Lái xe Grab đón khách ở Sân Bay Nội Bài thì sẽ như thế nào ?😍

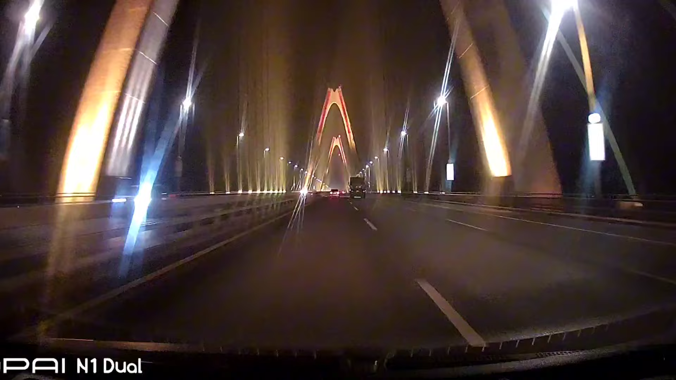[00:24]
lên được sân bay thì chúng ta sẽ đi được nhiều hướng nhưng chủ yếu bây giờ thì đi qua cầu Nhật Tân là chủ yếu vì đi
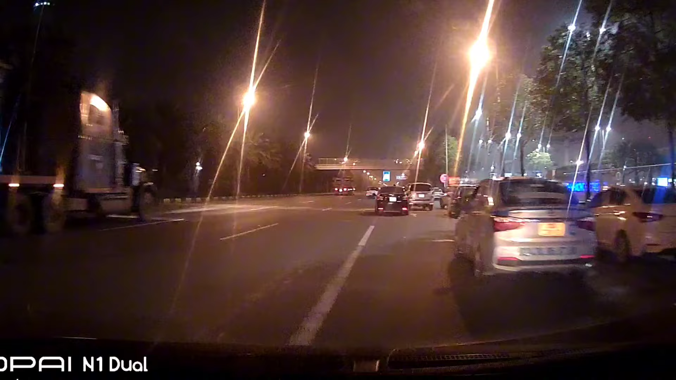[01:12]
nên các seo ô tô mà các bạn đang nhìn thế này đây là những seo ô tô cũng giống như em thôi mình đỗ ở ngoài khi nào có khách thì vào đỡ tốn vé đỡ đồng nào hay đồng đấy nói chung là năng nhạt chặt vị thôi buôn tàu bán bè thì không bằng ăn rẻ tiện đỡ đồng nào hay đồng ấy nhưng mà đủ ở ngoài như thế này thì đôi khi mà cảnh cảnh sát tàu thông mà kiểm tra tới thì cũng hơi bị lo lắng đấy nhưng thôi mắt trước mắt sau thôi còn đây là trạm thu phí để vào sân bay đón khách các bác này đây là trạm thu phí bây giờ này thì máy bay chưa hại nhiều cho nên là nó còn thoáng và
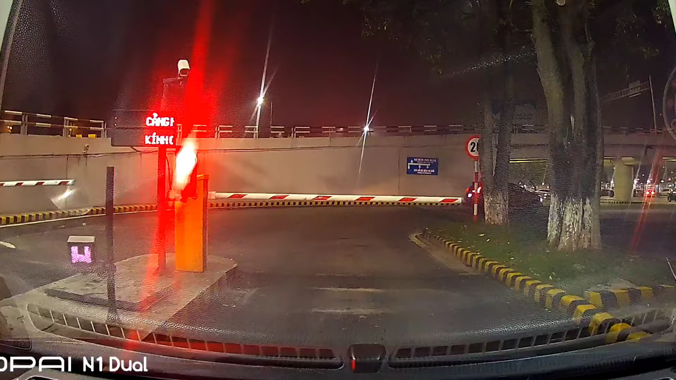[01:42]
chứ nếu mà đông thì đi cũng hơi lâu đấy trạm thu phí này thì mức phí vào là 9.000 đồng cho 10 phút còn qua 10 phút thì sẽ nhân theo thang số là 4.000 8.000 tăng tăng tiền lên đấy
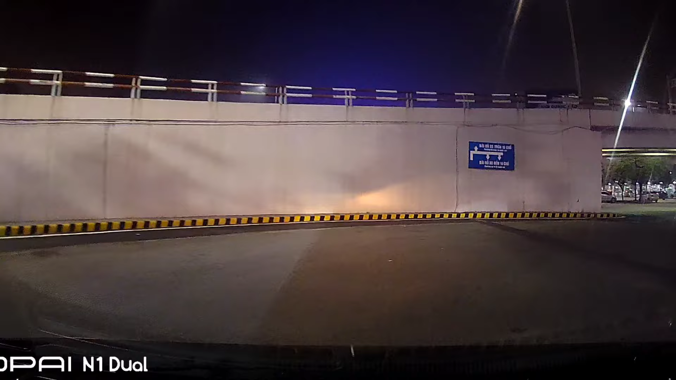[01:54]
và đây là em nó phải trong sân bay rồi đấy cho các bạn đang nhìn thế này các bạn đang nhìn đây là cái đỗ sân bay
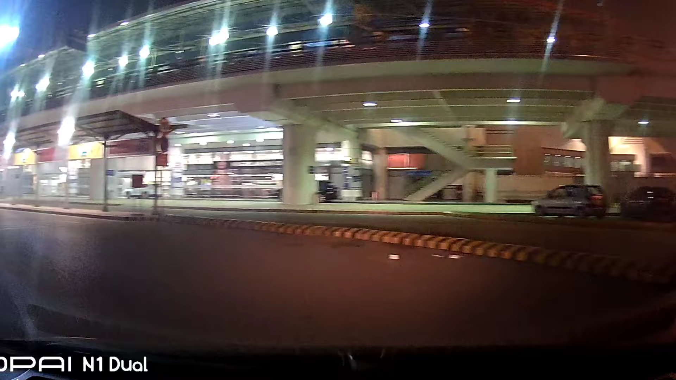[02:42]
trước mặt các bác trên kia tầng hai tầng hai là cái tầng mà chúng ta chạy khách để họ bay đi đến bay đến một nơi nào đó con tầng một là tầng đón khách là khách ở bên nơi khác về Hà Nội và bây giờ em sẽ liên hệ lại với khách để các bác biết được là một khách như thế nào nhé bây giờ thì bạn đốt xe mới phá các thằng nào ra để vào khách bác cho nó nhanh đấy
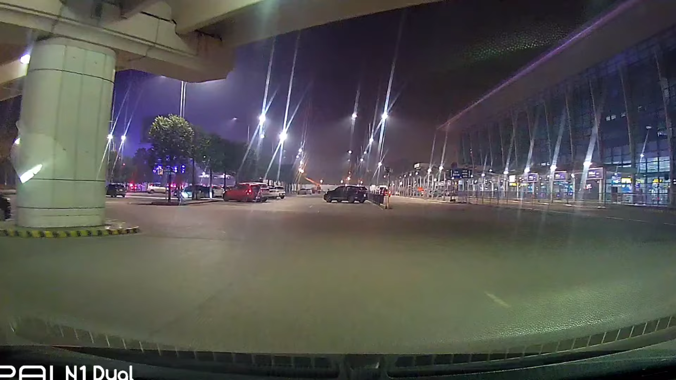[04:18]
Bác khách lớn tuổi lên xe thì mình nói chuyện một lúc để
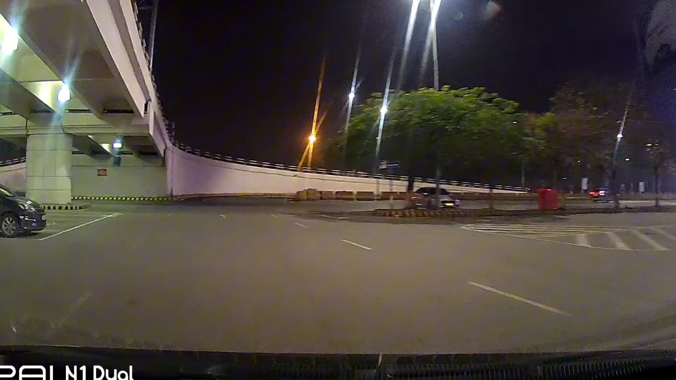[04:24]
cho hai bên tình cảm giữa hai người lại gặp nhau nó không còn xa cách nữa. Rồi khi nói chuyện một lúc rồi làm quen với nhau rồi thì mình lại nói chuyện thêm một lúc nữa cho nó vui. Rồi sau đó mình tập trung vào chuyên môn là chạy xe rồi đi về. Hình ảnh các bác đang nhìn thì bên tay phải các bác mà vừa đấy các bác đang nhìn xa xa, đây là sảnh viên sách E, sảnh E. Còn đây là cái làn thu phí mà lúc đầu chúng ta vào để lấy cái thẻ, còn đây là làn da. Đấy, khi ra thì nó khách xong thì ra chúng ta sẽ trả chặn thu phí ở đây, trả tiền ở đây. Cái làn bên tay trái chặn thu phí ngoài cùng là làm tự động, có những buổi tối thường họ hay đóng cửa, mà làm tự động này cũng chưa chân chu lắm.
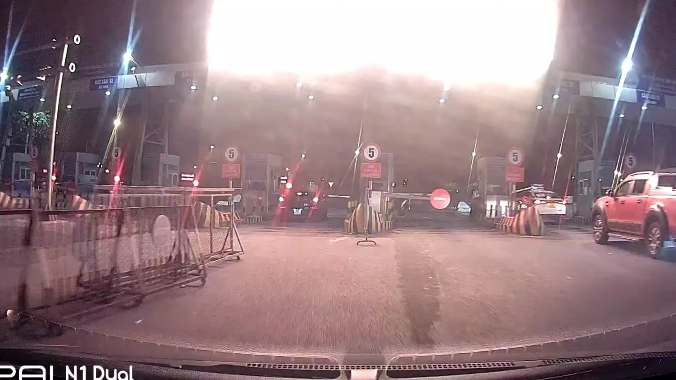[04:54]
Còn đây thì em phải sử dụng bằng tiền mặt để trả tiền.
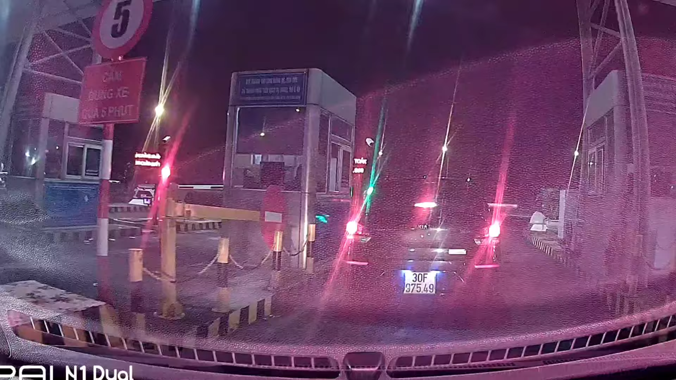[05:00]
Đấy, đấy, các xe. Cái giờ này thì em có khích quen cho nên là bác ấy về chuyến này lẻ cho nên đón nó nhanh, chứ nhiều chuyến đón đông lâu lắm. Trả thu phí này đôi lúc phải đổ lên 15 phút, may ra mới ra được thì lúc đấy là cái lệ phí.
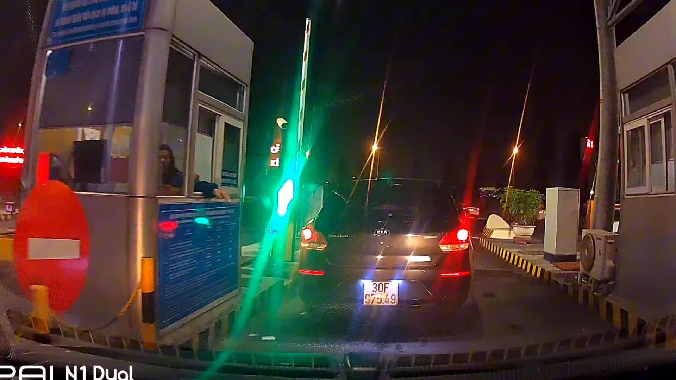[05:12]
Lệ phí sân bay nó không còn là 9.000 nữa mà lại là 13.000 cơ. Tại vì đợi lâu quá. Đấy, thì ra còn trong thu phí rồi thì đây thì là ra 10 đường cao tốc rồi.
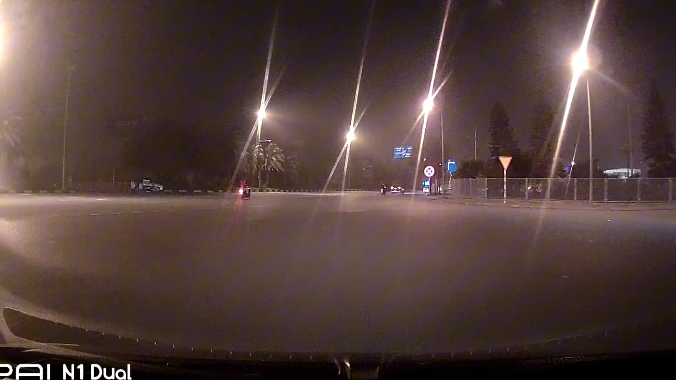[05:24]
Đấy, trước mặt các bác có cái biển xanh xanh phía trước này kìa, có mỗi tên với tay phải đấy. Đấy là nhà ga quốc tế. Nhà ga quốc tế thì để đi ra nước ngoài đấy, rời khỏi Việt Nam đấy. Đấy, còn đi thẳng thì là chúng ta đi về cầu Thăng Long. Còn ai mà đi về phố trong thành phố thì chúng ta quay đầu lại để đi cầu Nhật Tân. Đấy, nó chỉ như vậy thôi.